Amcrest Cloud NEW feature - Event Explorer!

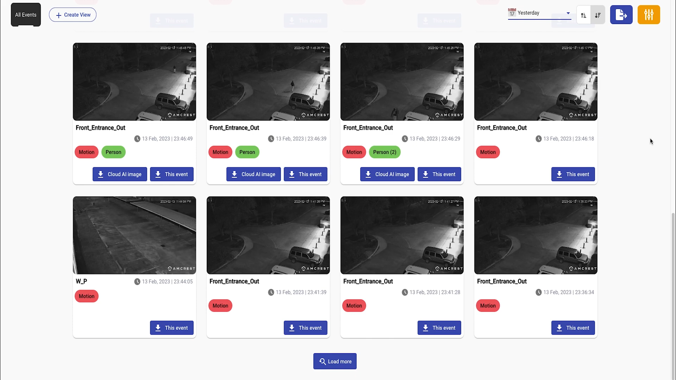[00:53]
What's happening in my office, at my home, in my shop, wherever it is, you'll get different types of events that focus on what happened at a particular time. One of the great features is you can just click on any event and it will just quickly play what happened in that time frame.
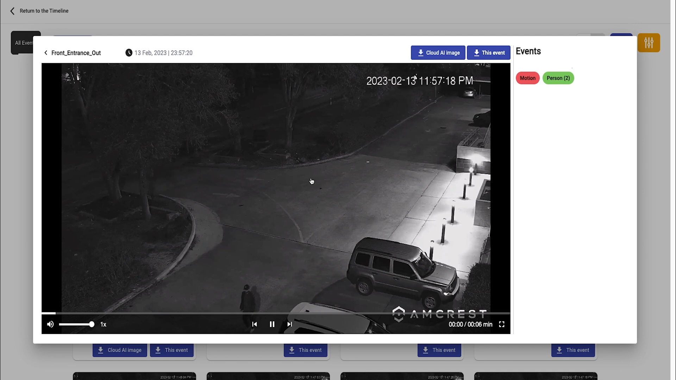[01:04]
And if I want to just keep playing, I can do that and continue to watch what's happening at that particular time. With this new tool, it's much easier to find the footage you need. You can fast forward if you want. You can now fast forward up to 16x. You can also just quickly download the Cloud AI image and it will quickly tell us everything of interest at this particular time.
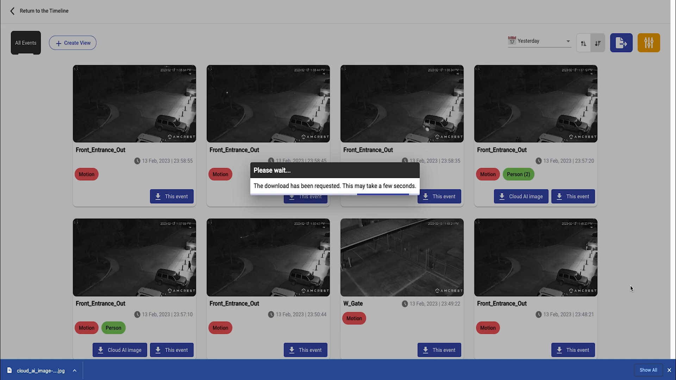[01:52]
Or I can download a video clip of this entire event as well. The Event Explorer brings a lot of new capabilities in terms of viewing your events. With just a quick scroll through, I can see all that's happening in a matter of seconds. And this is all based on whatever time range you want. We can filter by today, yesterday, or even a custom time range. And we can filter our events even further by choosing only certain cameras or a particular group or maybe only certain types of events.